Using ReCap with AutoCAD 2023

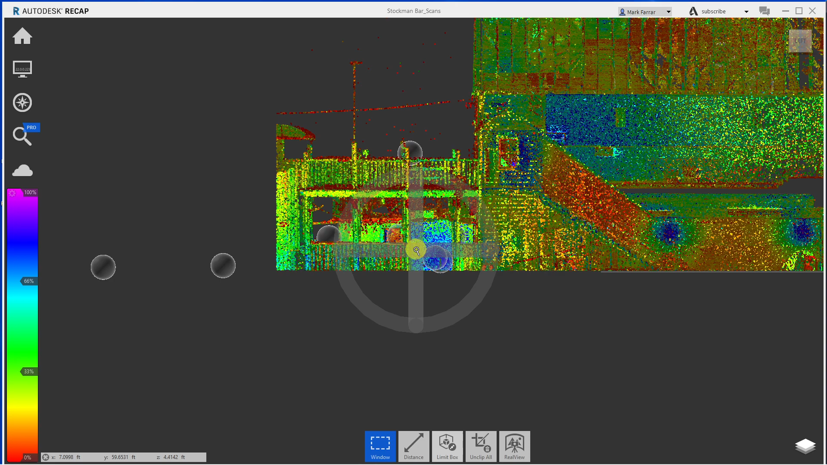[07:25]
Okay, because I know I can get rid of here, right to the top of the deck, without cutting off the roof of this building that's behind it. And I don't need this, but I do need the stairs that are down here. So what I can use for that is this fence tool. Took me a while, but a little bit of time to figure out how this fence tool exactly works, but I got it now, so I will show you.
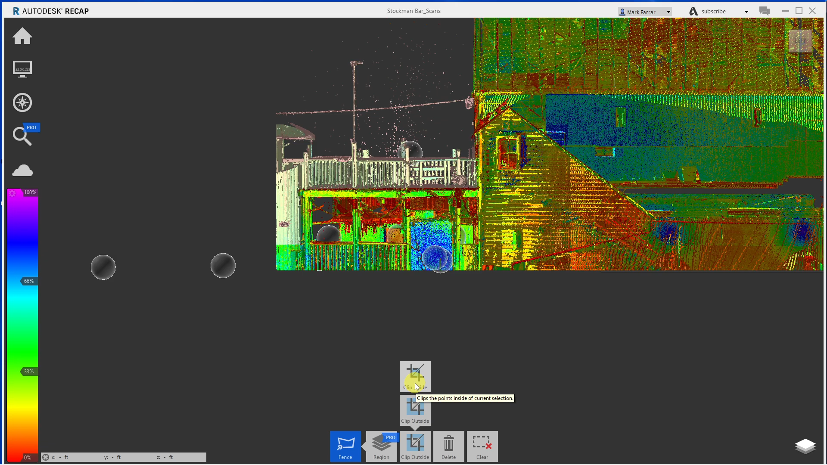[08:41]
I couldn't figure out how to get out, but just double click. Now, that's selected. And now I want to go to clip inside. When you're using that, you need to get rid of what's inside what you did. And so there that's going. And
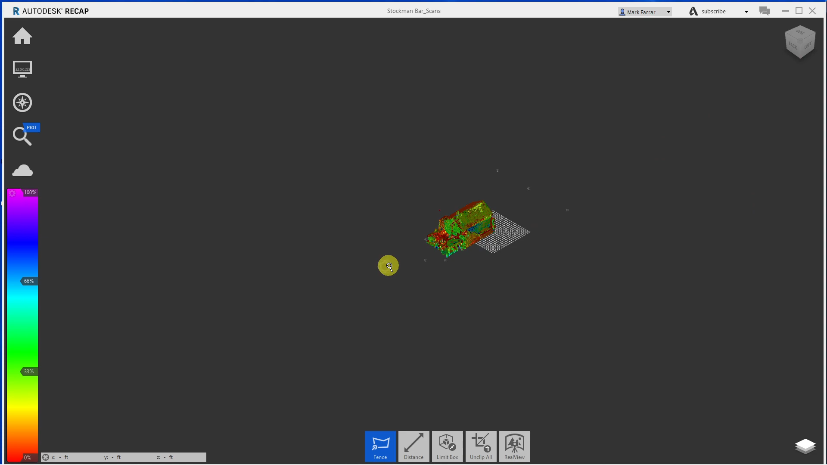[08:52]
I'm getting more close to the image we first saw. I still have this, which I don't need because that's just getting demolished.
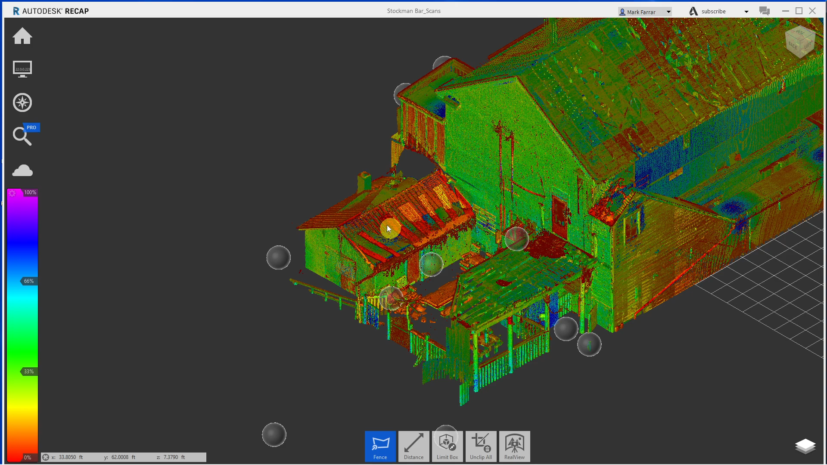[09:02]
But if I cut it lower, it takes off this roof, which I do need. And so once you're in this angle,
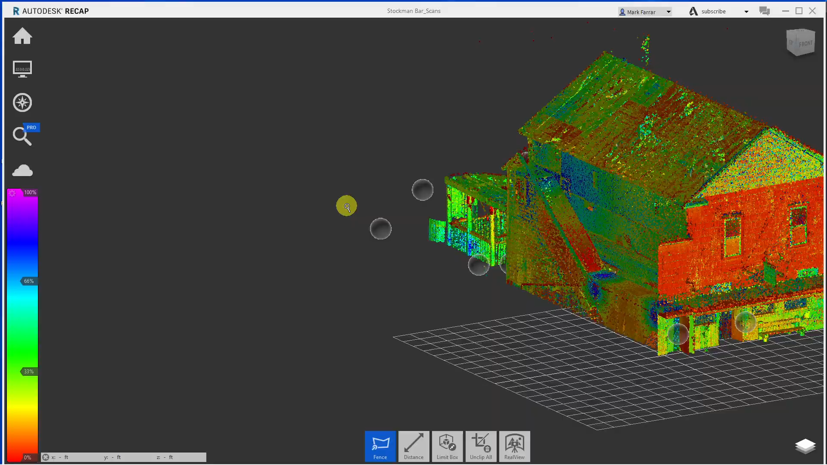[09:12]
rotate around and you can really get in on some of this. So like this view here, this bench is of no use to me, and so stay with the fence command. In fact, I didn't even need to click on it because it's already active. And then just come over, cut that, come back here, double click, and clip inside. There, that's gone.
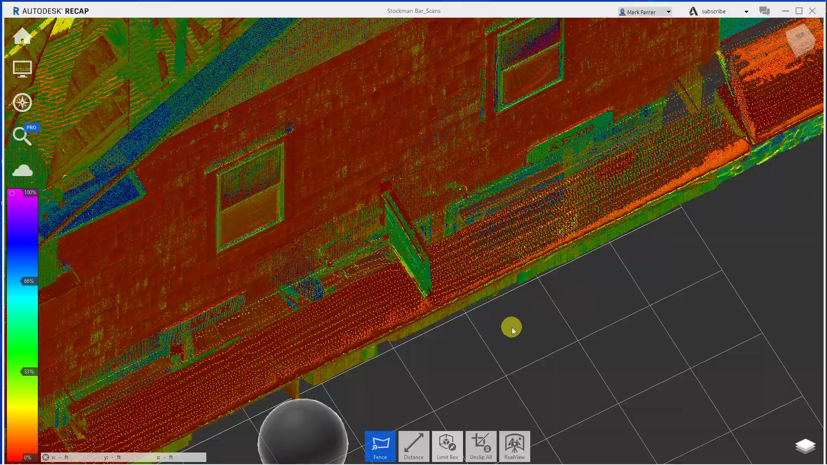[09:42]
And basically, what I did on that previous model is I cut out in here. Looks like I got a little high and it cut off the sidewalk. So that's not a preference. I would unclip if I were to be using this. But I'm going to show you a problem. makes using this kind of impossible. Or, well, not it's not that you can't use it.
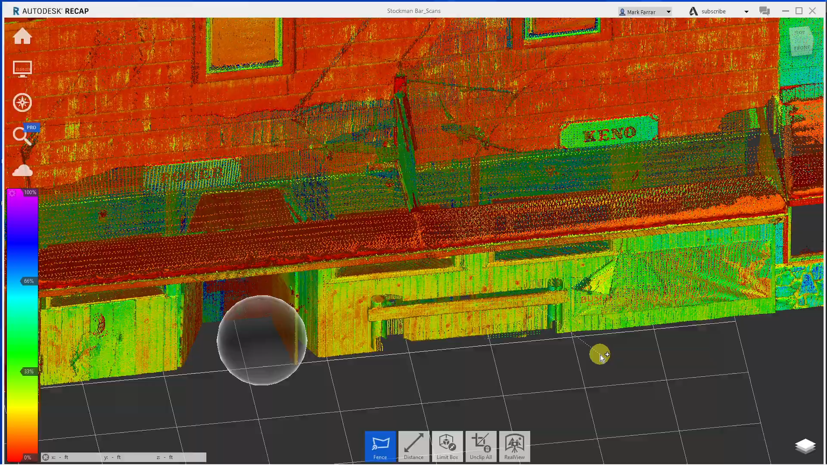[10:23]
It's that I went up to all this effort. No good reason. So there's clippings. You can just continue around finding what you do and don't want to get rid of. So here it would be, this is an apothecary shop next door. This is a walkable rope. This is part of the hinge, but this is not.
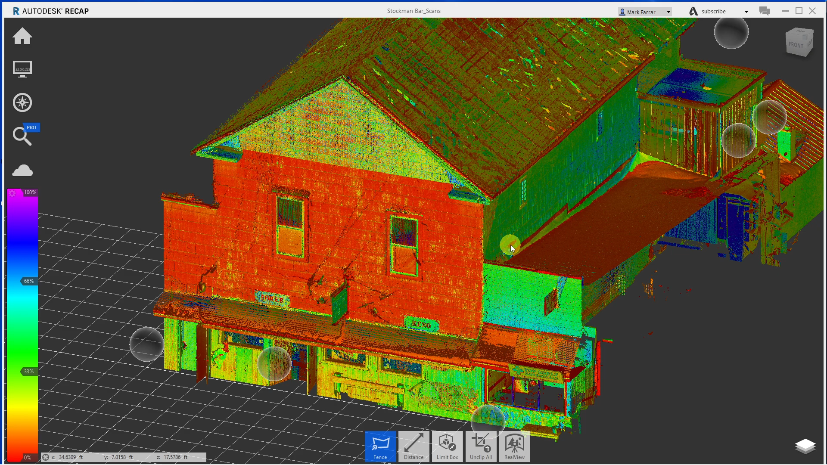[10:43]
I could cut this completely out and it's not part of the building, and then even the roof itself is owned by the apothecary. So, and just clean up, you know, get right in here, get rid of this, over, across, and on it goes. So here's the issue.
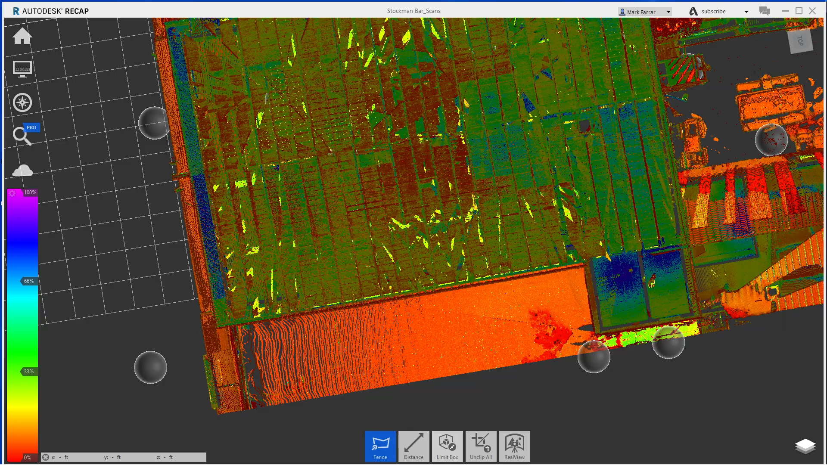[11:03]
I turn this off. Now, first, let's go back and go back to that screen.
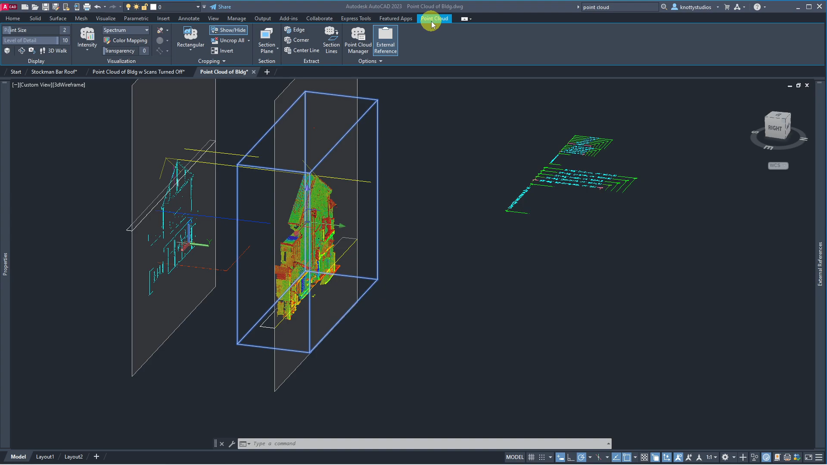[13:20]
Okay, so my scan is chosen, which brings up the point cloud tab. And then go to the point cloud manager. I've already docked this once, so it's sitting here. And then there's these scans. And if I go here,
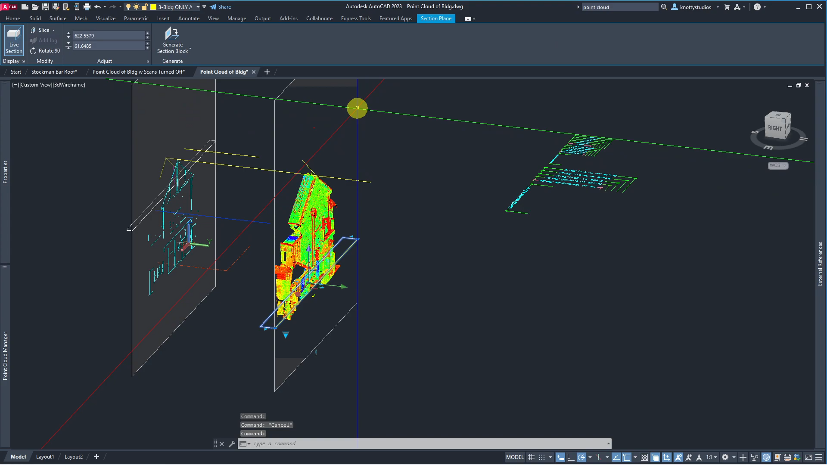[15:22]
I need to grab the section plane so I can see my live section. You'll see all of the attic stuff that was scanned inside gives me all the structure and such. But right now it's causing a little confusion. So on my chart, I've done 11 and 12, but I've got 14 to 16 and then more. So I'm going to show you what happens here. So I don't remember which number.
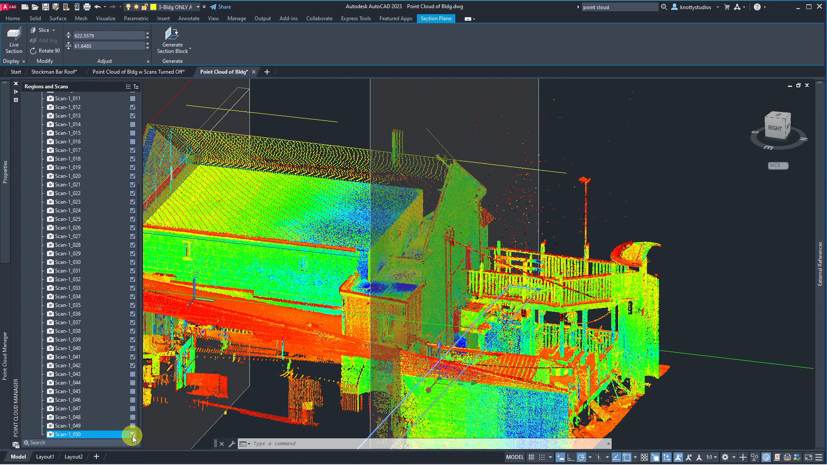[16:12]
43 through to the end. And this, you're going to see it start to turn off my rafters. But because of the proximity of other buildings and such,
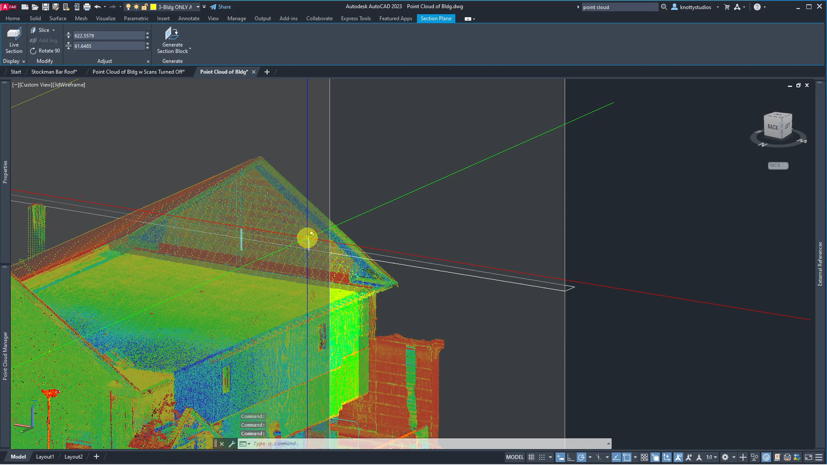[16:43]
On this side, this is north side, and there is snow on there. So the information that's available there is not very good.
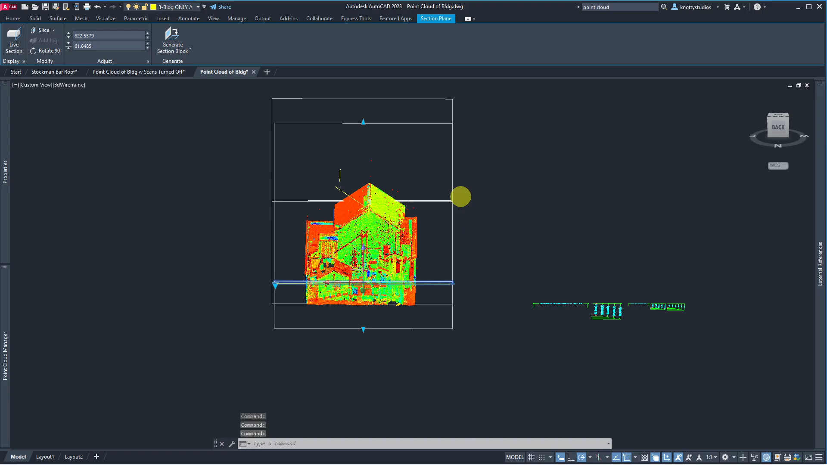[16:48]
And this here.
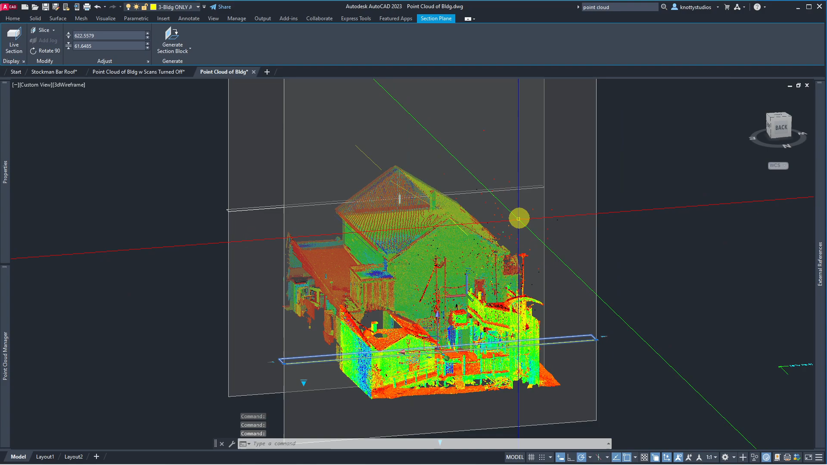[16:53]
Look at the surface and try and grab it. So there are extracted ones. Let's go to escape. Just grab the 3D. There we go, edge.
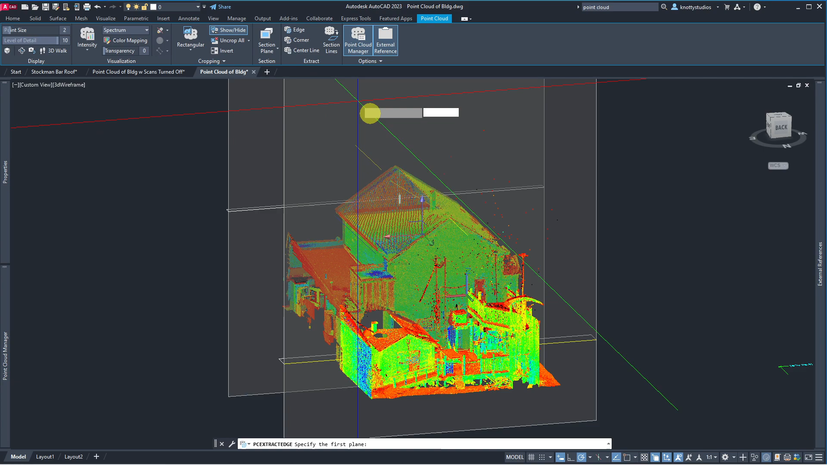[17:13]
So now I want to try and grab a face that is on this plane. Oh, look at that. I almost had it. There's one. So if I grab that base, and I grab what I would consider to be this fascia, there we go. That is very likely the fascia. If I zoom in, sometimes I can say,
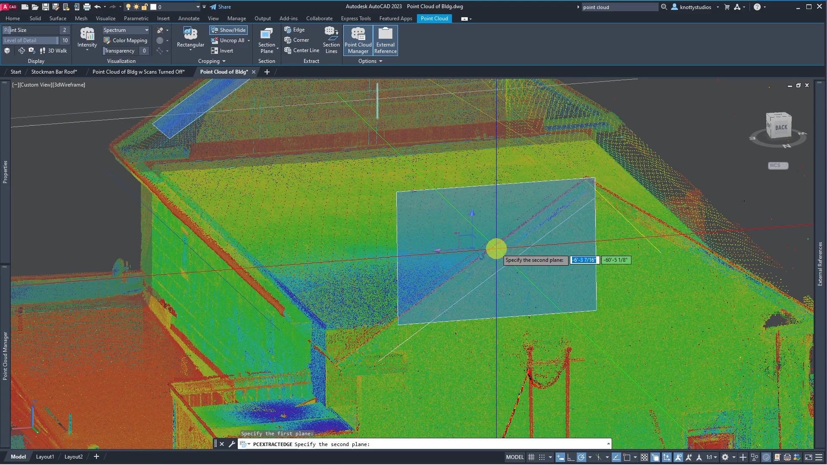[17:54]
okay, that's going down towards the corner, that's going towards the top. It doesn't seem to be other ones it's picking up along here. So that is very likely the fascia. When I click that, on the layer 0, it will have produced a line where those two join. And you should check your command line. And there will be an error message if it didn't fit.
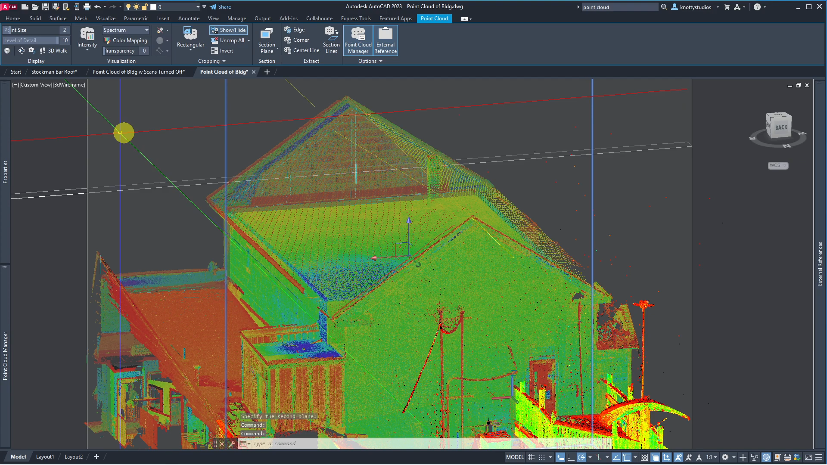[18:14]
But, layer, escape that. Oops. Okay. I use the program as well.
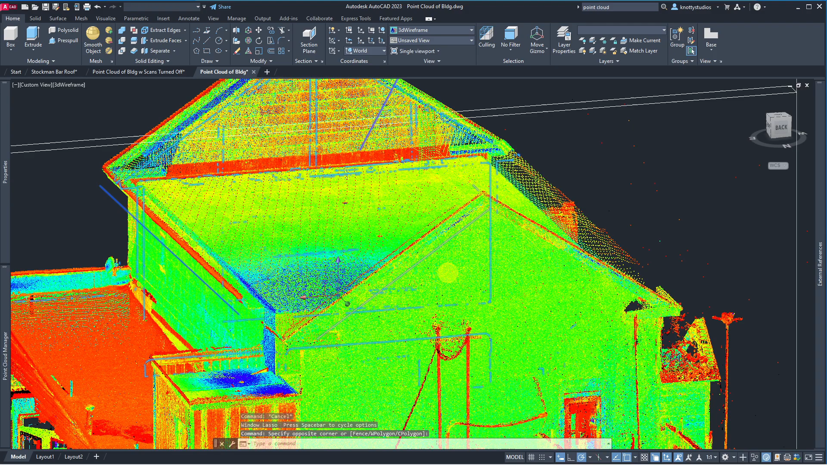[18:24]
So here is that line, which it was already there.
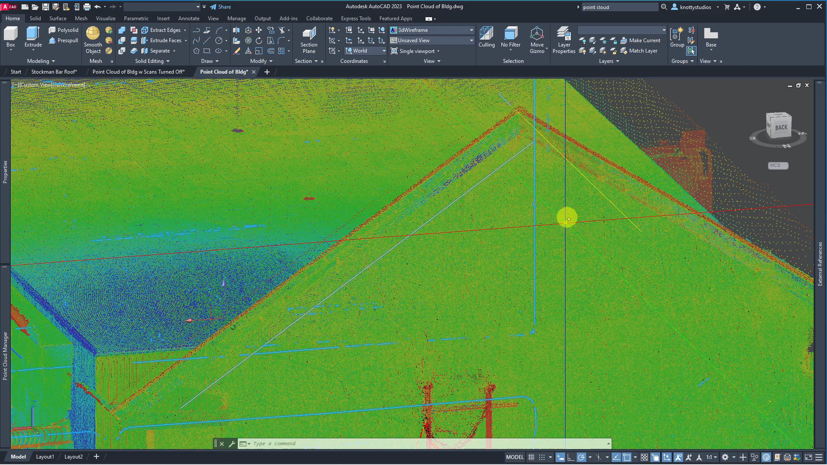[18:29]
And so, if I were to look around, like,
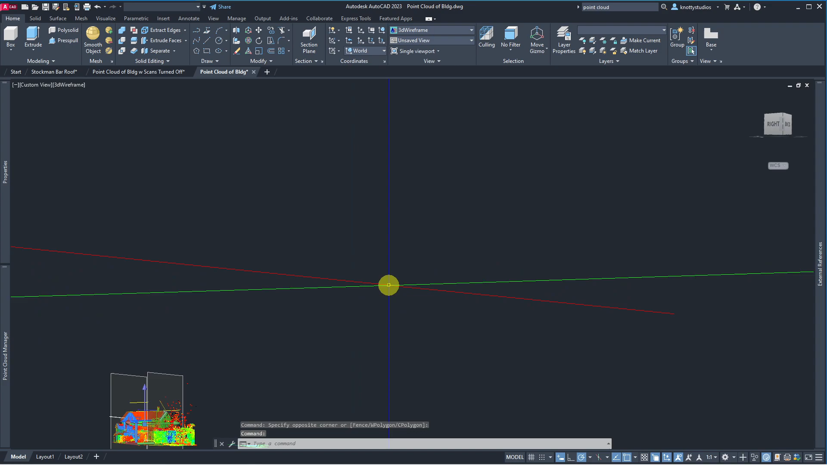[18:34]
let's see, let's go to the right side, and then zoom in, and let's just happen here.
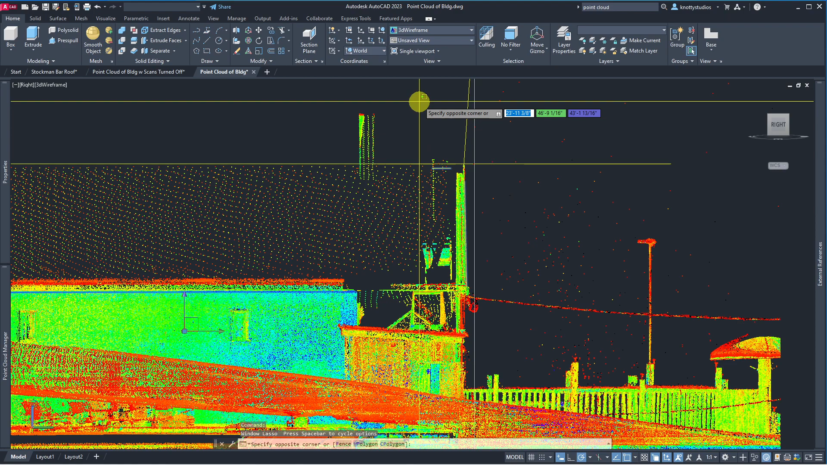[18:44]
And so, right there in that line, and look how we're going. So, it grabbed the face, and it may not be perfect. So, I can come in here.
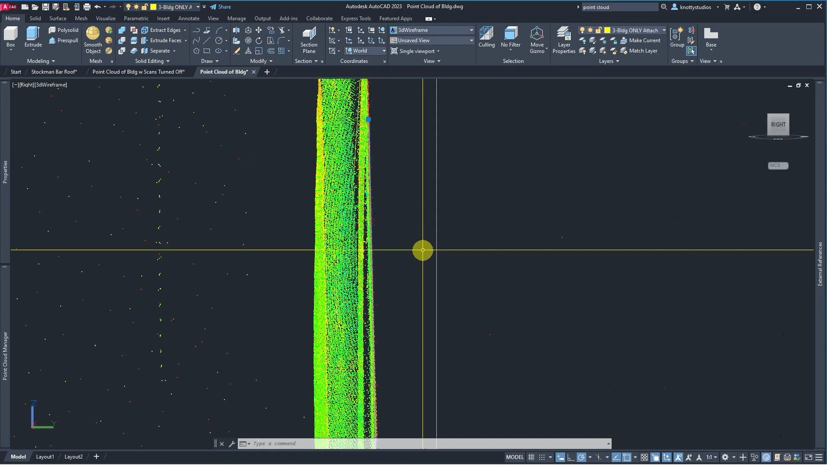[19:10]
So, the intersection is this one, and from the right, this is the line that was formed, and this line, it's obviously fading out. So somehow I did not grab that exact fascia, or it would be righted, or